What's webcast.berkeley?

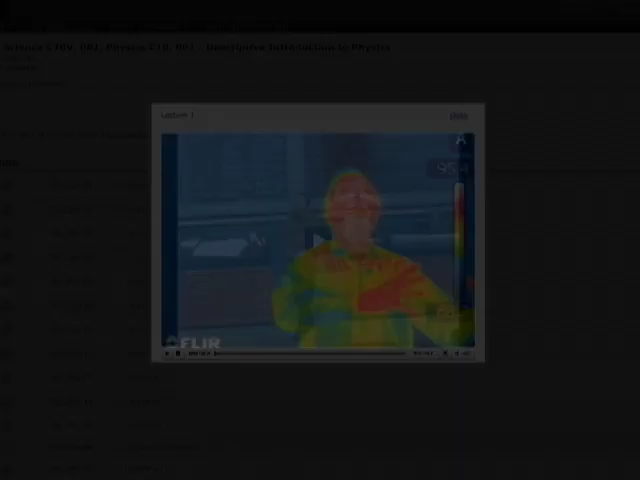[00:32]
Just to review the infrared, the far infrared is so far away from the visible, it's because I'm standing here basically 300 degrees Celsius.